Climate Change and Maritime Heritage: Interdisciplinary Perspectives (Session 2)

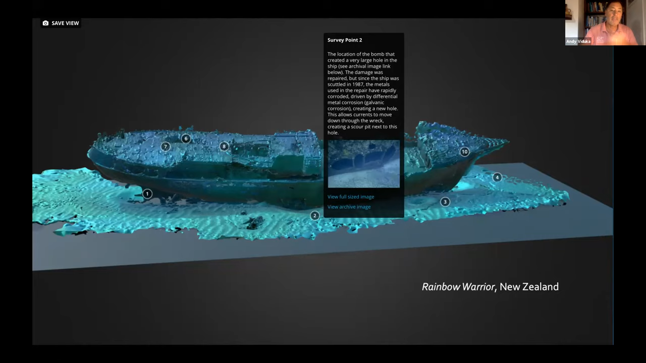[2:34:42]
data sets uh of condition of sites supported by qualitative and quantitative uh information collected on the other sheets survey sheets um in this instance that you're looking at the rainbow warrior um this is sunk up in the cavali islands of new zealand uh we did this survey back in 2019 with two uh gert members brett sutton and cam low um
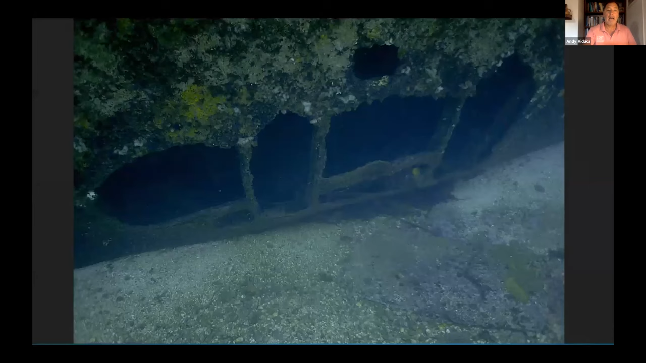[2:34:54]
you can here see a condition photo of where the bomb damage was on the site and then you can go back to the archival image as well so so gert
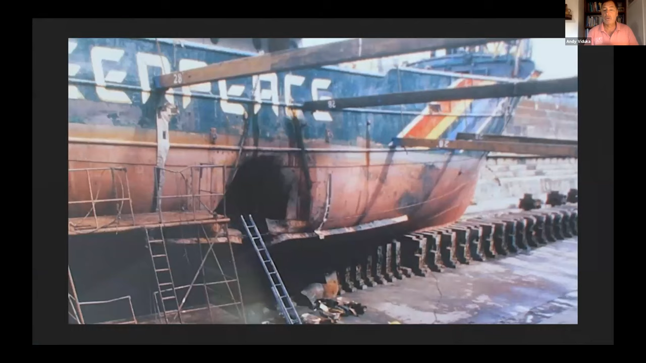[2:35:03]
is a way of easily interpreting for the public um facets of the site as well as for other specialists a critical thing too in gert is the fact that gert has other dimensions so we are dealing with stuff in the coastal environment
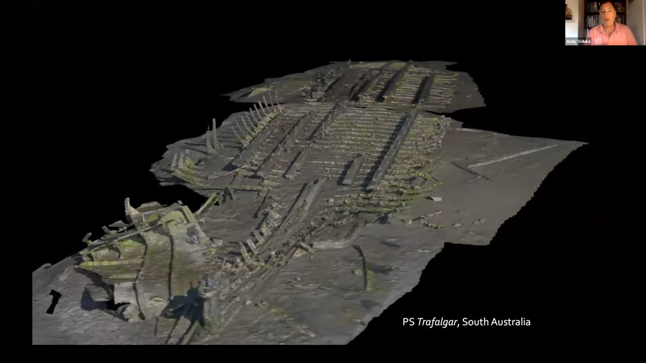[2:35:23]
in this instance here you're seeing um a model that was created during the pilot project phase which ran from 2018 to 2019 in that pilot
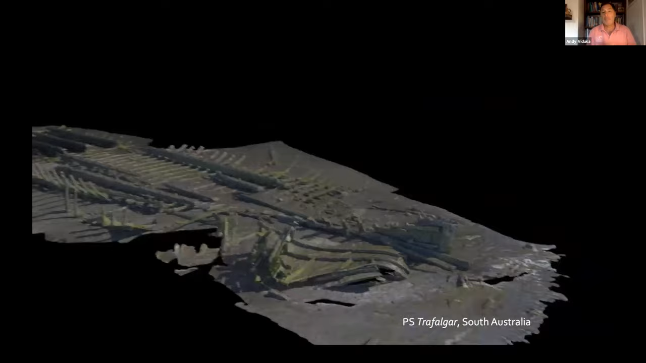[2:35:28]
project phase i had a very very enthusiastic uh chap who wanted to uh come and
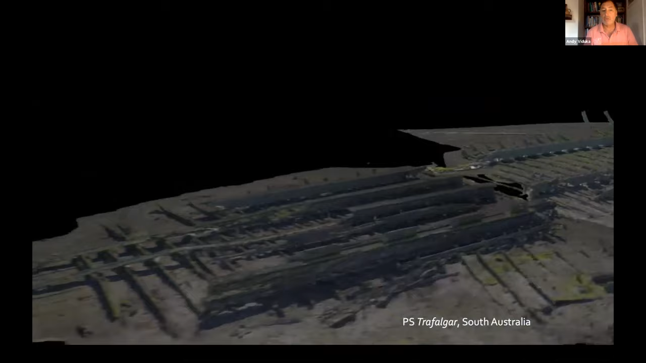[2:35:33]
adopt a site but because gert's uh only focused on people who are over 18 and capable
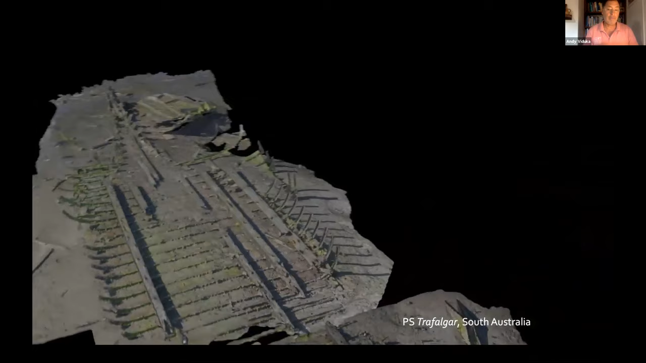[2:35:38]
of diving uh with their qualifications of diving his daughter who was 15 at the time couldn't do that so we agreed to make sure that he could use an intertidal site and this photogrammetry was generated by his 15 year old daughter the first time she ever did that project
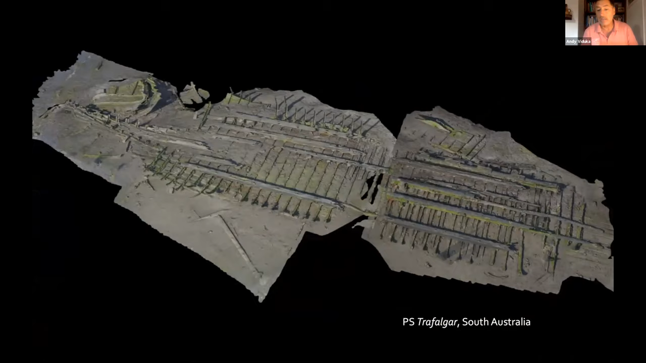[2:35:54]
so absolutely fantastic for that and it was a very nice part of the pilot project to see that success there um more recently early part of last year um i was working at the great barrier reef with a commercial dive charter company teaching gert off the boat and with that we were able with very limited time on site to actually collect sufficient images to produce photogrammetry of the gothenberg wreck site this has enabled the first site plan of this site ever
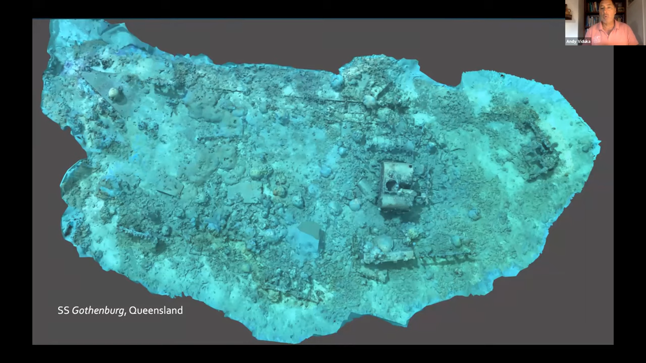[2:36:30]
to be produced with which is actually intelligible and readable um there's been some wonderful sketches which are incredibly erroneous so so this is an example of the power of public archaeology systematic process to inform science-based decision making in underwater cultural heritage management so terrific result there in regard to